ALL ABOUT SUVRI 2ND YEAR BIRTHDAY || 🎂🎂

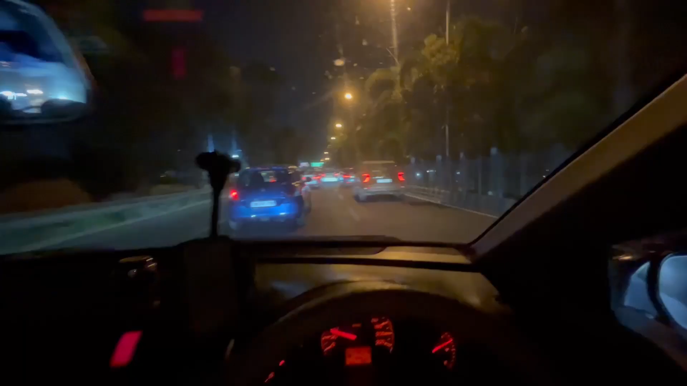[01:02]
ভাবি আগে বাড়ি যাব, কিন্তু এই লেকটাউন বাঙুর আগে বাড়ি যেতে দেবে না, যা ট্রাফিক।